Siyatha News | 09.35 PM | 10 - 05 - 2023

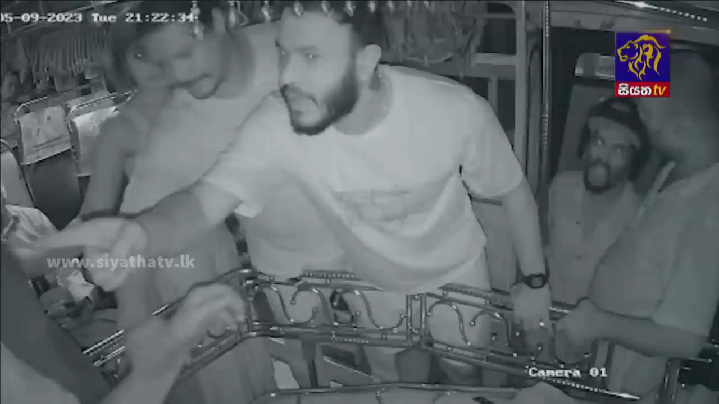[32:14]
කොළඹ සිට මාතර බලා ධාවනය වූ මගී ප්‍රවාහන බස් රථයකට ස්ථාන දෙකකදී පැමිණි පිරිසක් බස් මගියෙකුට, රියදුරට සහ කොන්දොස්තරට පහර දී තිබෙනවා.
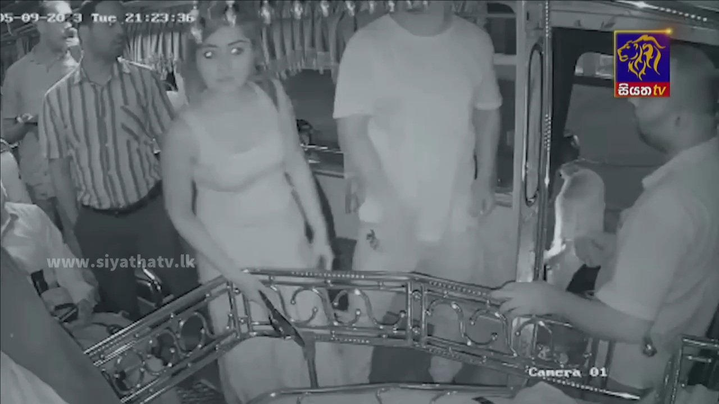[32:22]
බස් රථයේ තිබූ CCTV කැමරාවක මෙම දර්ශන පටිගත වී තිබුණා.